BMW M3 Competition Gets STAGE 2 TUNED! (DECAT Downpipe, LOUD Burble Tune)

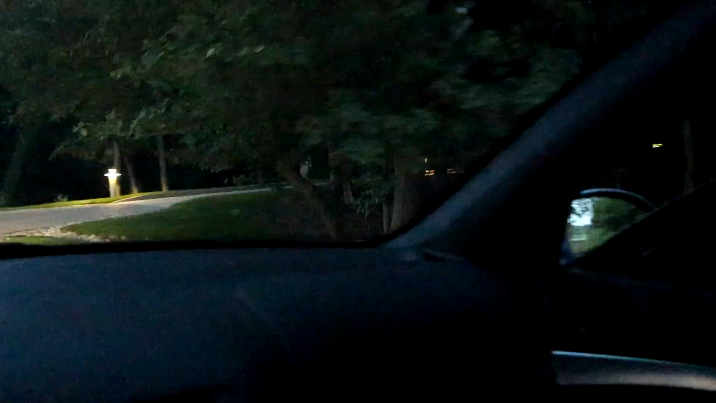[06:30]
Check out this driveway this is some shit you see in california Look at this this is in michigan by the way